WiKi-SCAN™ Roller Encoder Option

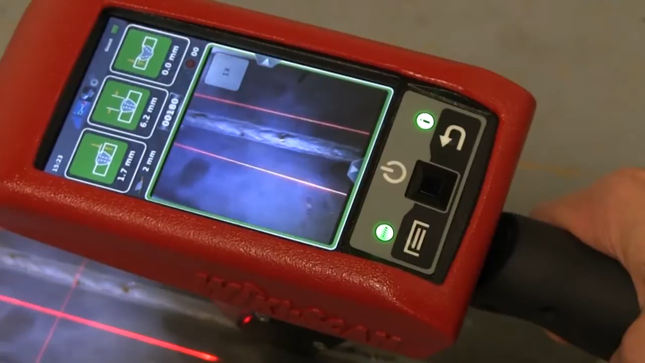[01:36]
Moreover, the Wikiscan provides real-time travel speed feedback which alerts you if you are moving the Wikiscan too fast to identify a specific size defect.